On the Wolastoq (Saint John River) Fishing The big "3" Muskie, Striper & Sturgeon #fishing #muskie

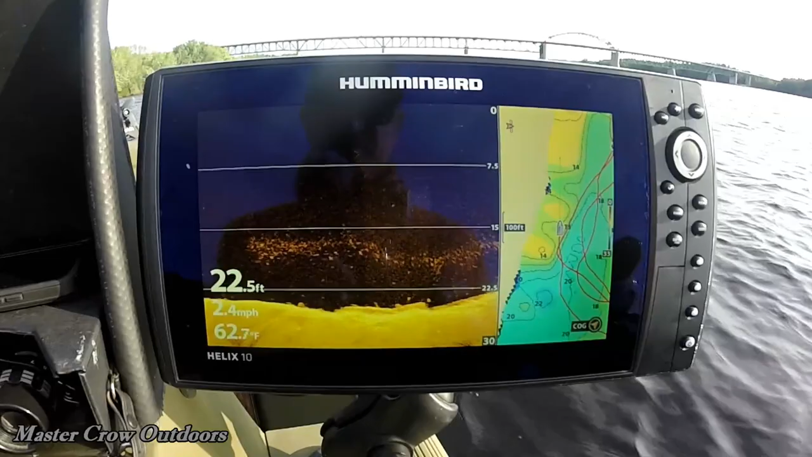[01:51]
On screen: depth 22.5 ft, water 62.7°F, speed 2.4 mph
we spotted some bait fish, so that's always a good sign.
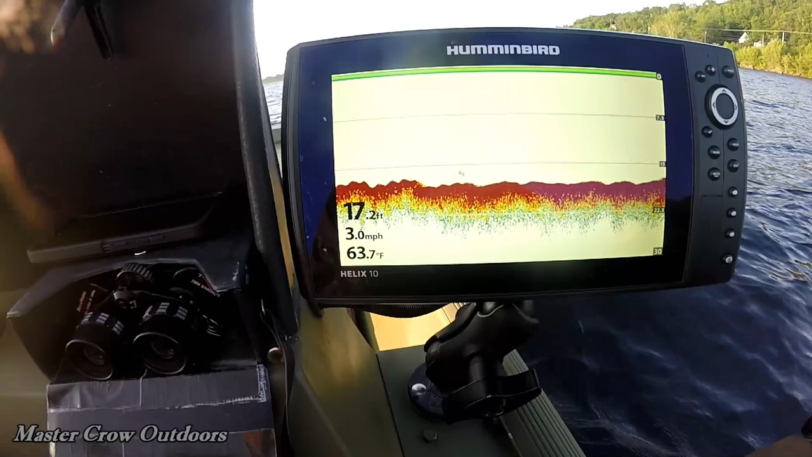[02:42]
On screen: depth 17.2 ft, water 63.7°F, speed 3.0 mph
Water temperature is right around 63.5 degrees Fahrenheit.
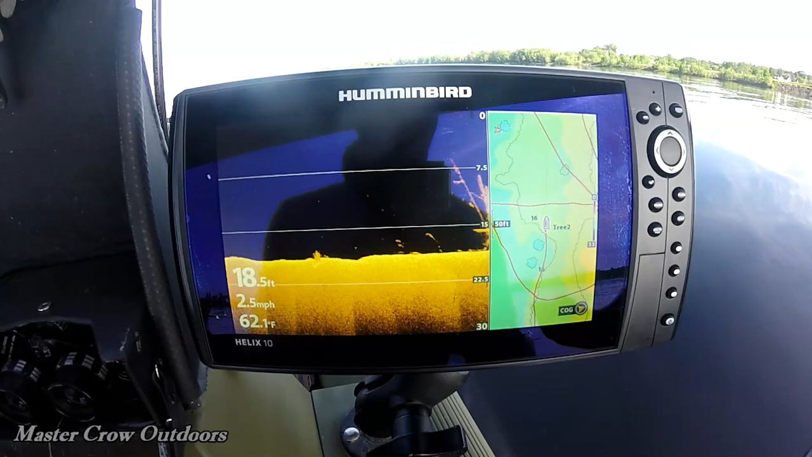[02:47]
On screen: depth 18.5 ft, water 62.1°F, speed 2.5 mph
There's the troller's nightmare, marking a few fish on her.
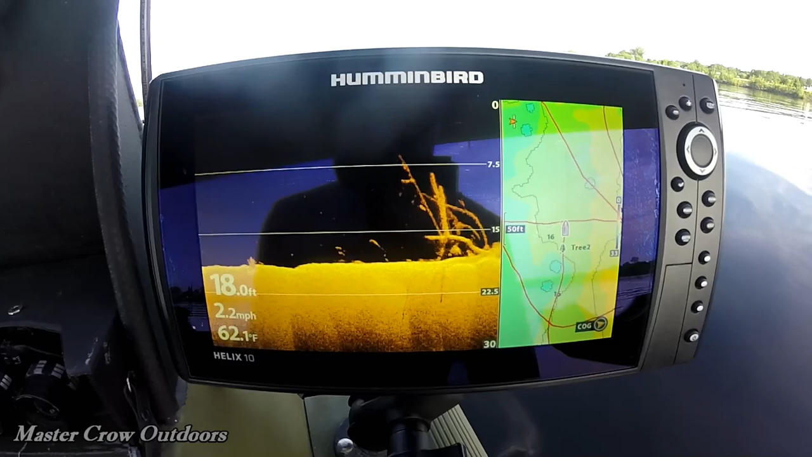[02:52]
On screen: depth 18.0 ft, water 62.1°F, speed 2.2 mph
Not sure exactly where they are. Let's check it out with a sonar.
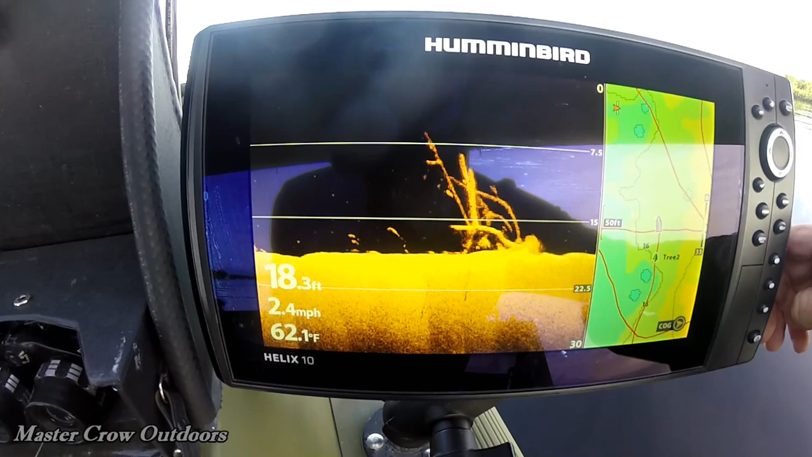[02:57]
On screen: depth 18.3 ft, water 62.1°F, speed 2.4 mph
Okay, right in the middle, 16 feet down.
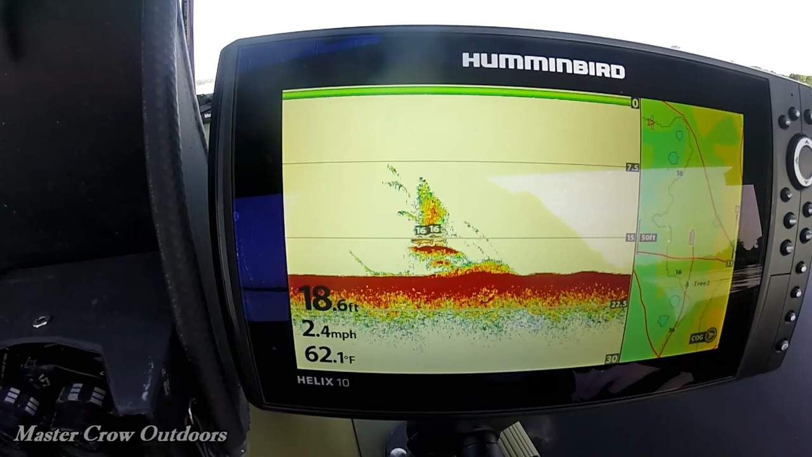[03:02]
On screen: depth 18.6 ft, water 62.1°F, speed 2.4 mph
We're gonna call her a day. She's getting a little toasty out.
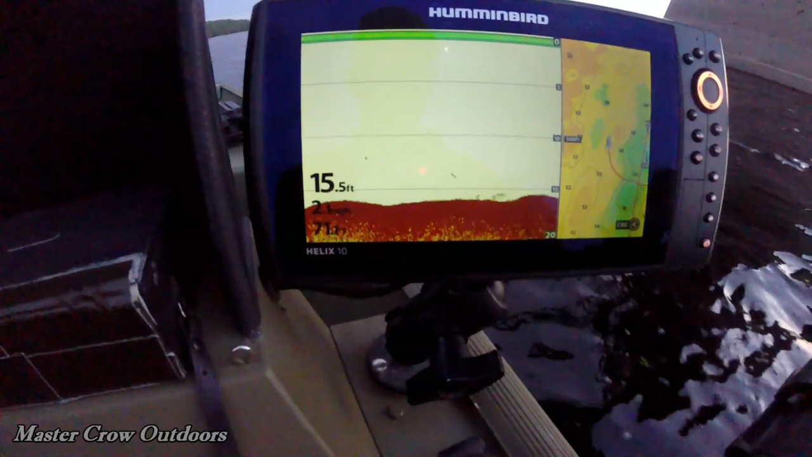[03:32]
We're marking fish right around 15 feet on the bottom, so I've got a jake on this side.
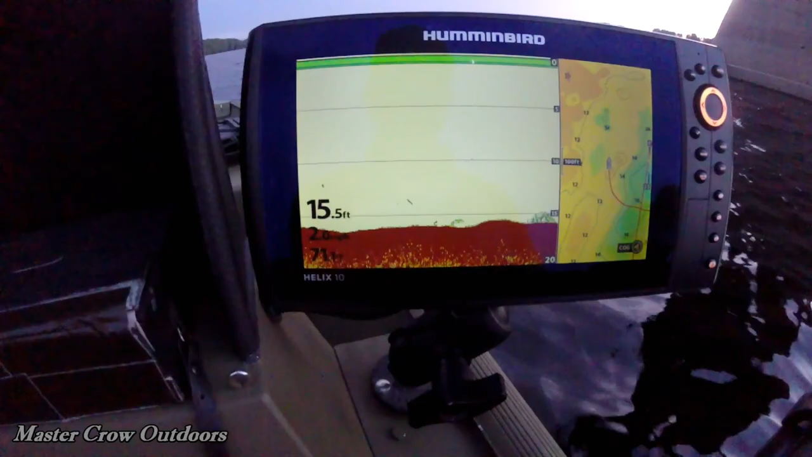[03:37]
On screen: depth 15.5 ft
We've angled her down a little bit, but the tough shad, we're just running her back. It has a huge lip on it, so it will get down there.
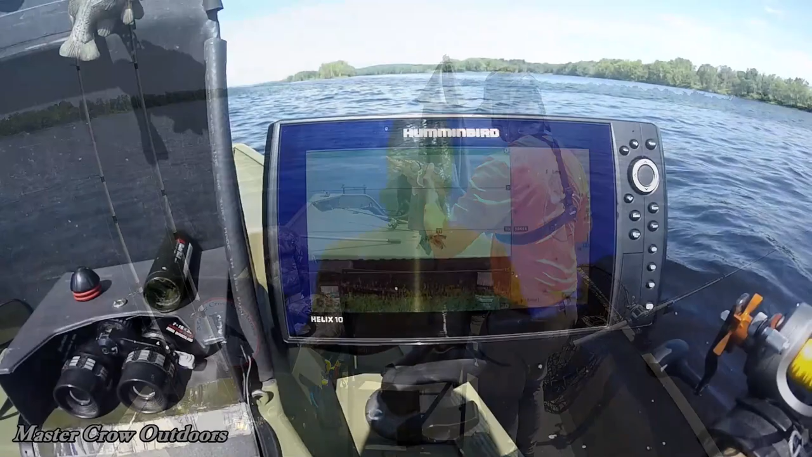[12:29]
Got a big fish swimming by right there, 11 feet down.
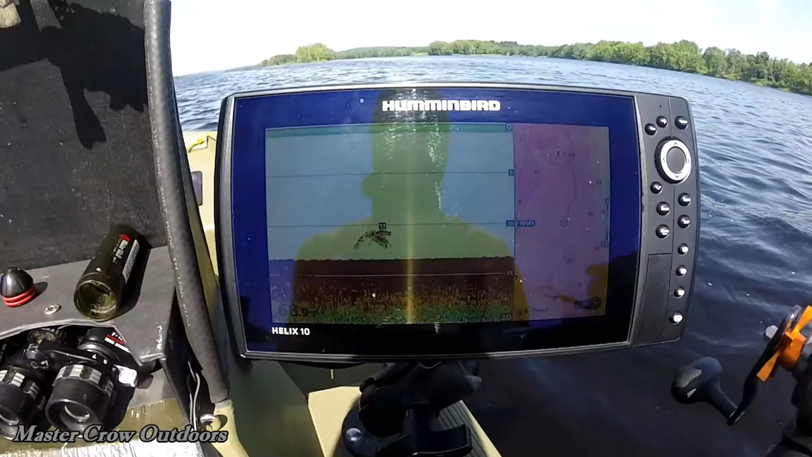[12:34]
Wonder what the heck that is. Probably a big muskie hunting the flats.